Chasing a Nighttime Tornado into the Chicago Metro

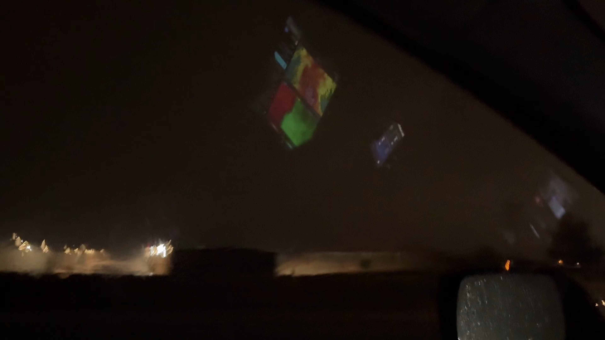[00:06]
there's another one, another big power flash, okay, so we're en route to a tornadic supercell,
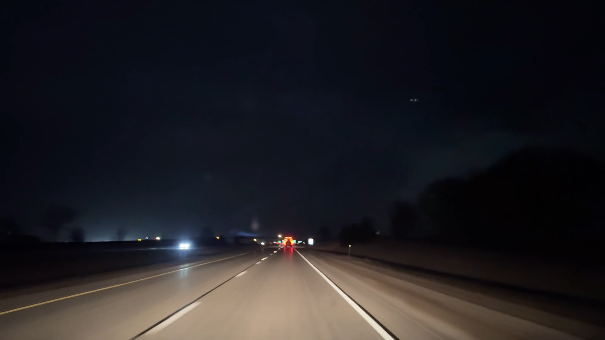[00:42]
we're hot on it, I'm taking this exit up here, we're going to go to Paw Paw, oh my gosh,
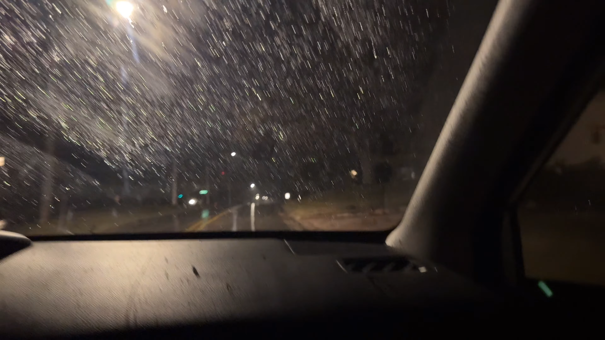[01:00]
dude, we're in Paw Paw, Illinois, got a tornado trying to develop to our east, uh, right there, this is a good feature, this is a good feature right there, and I think that might be where, that lines up with where that would be trying to, so I'm going to, let's see if I can find a road here,
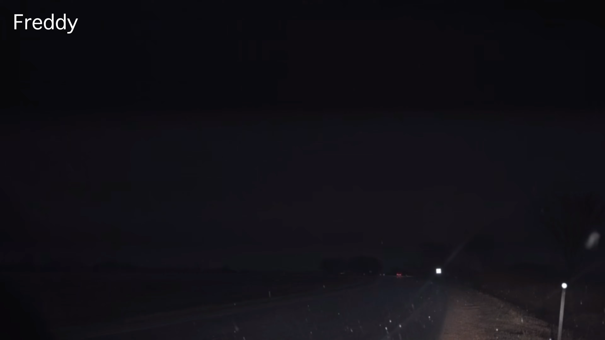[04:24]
Yeah, I got it on the stream. I got it on the stream. So, tornado on the ground here. Hinkley, Illinois. And it's... It's right there. I got it. You got it? Good. Big hail coming in. We got some big hail. Big hail coming in. So we're going to go forward a little bit here.
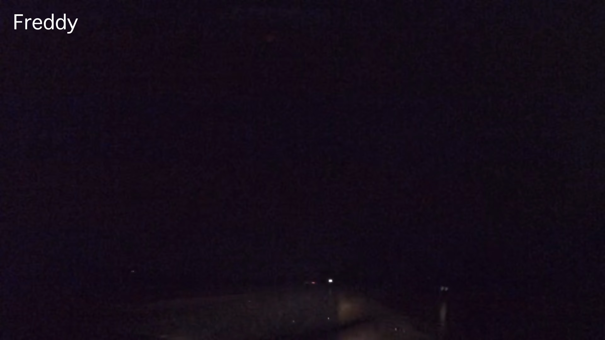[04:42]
I lost visual. I don't see a thing. I really cannot see a thing.
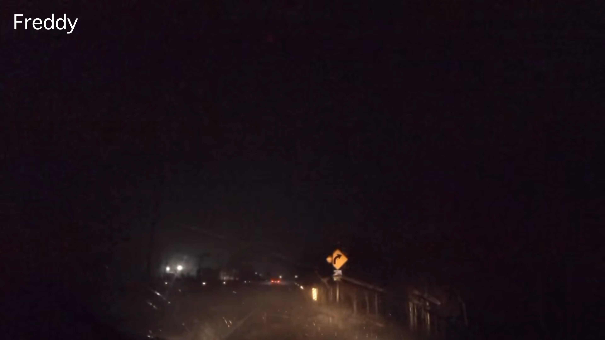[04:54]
We got a lock on it. It is east of us. We're going to flip back around, okay? Sorry guys, we just... I did not like our position in that place. I just did not feel comfortable crossing the path of the tornado.
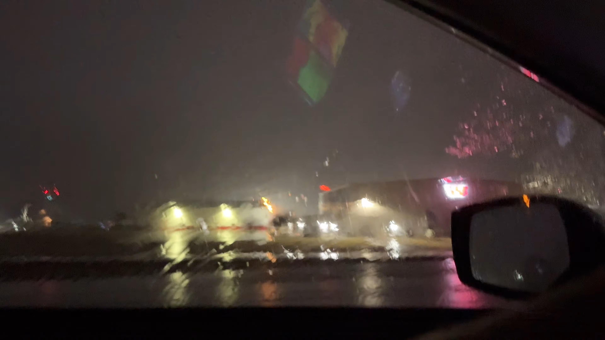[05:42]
I got roads locked in. Sounds good. Oh, I'm starting to see the... Oh, big power flash! Oh, there, another one. Another big power flash. Just now tuned in, we're tracking a tornadic supercell
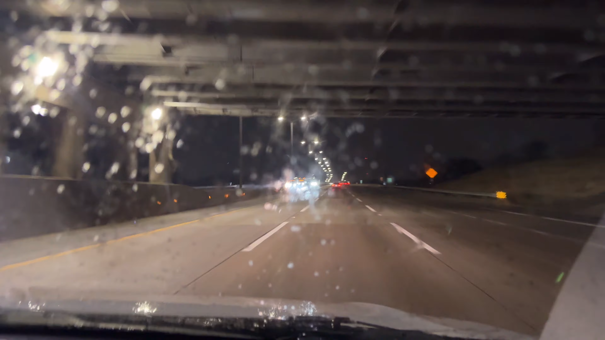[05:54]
that's moving into the Chicago metro area. It's produced at least a couple tornadoes so far. Wow. That is... wide a structure.